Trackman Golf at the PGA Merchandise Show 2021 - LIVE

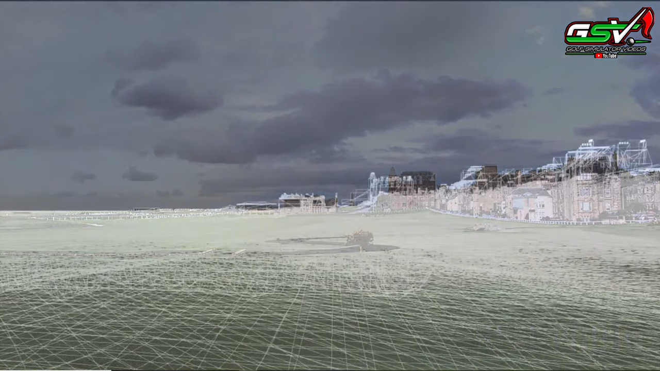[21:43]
From the LiDAR drone data scans that we do to planting the final straws on each course,